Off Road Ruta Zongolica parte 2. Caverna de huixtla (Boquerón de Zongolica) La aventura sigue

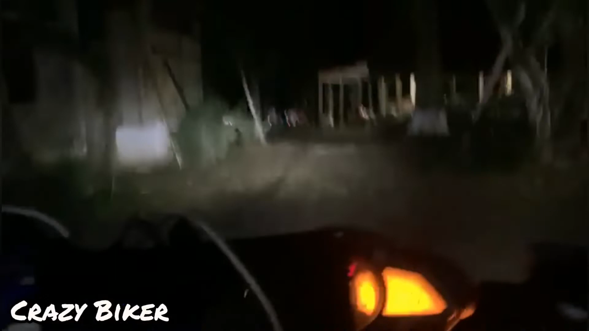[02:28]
Banda, acabamos de llegar y después de un largo camino por fin llegamos a Playa de Texalca. Es ahí a donde vamos a acampar.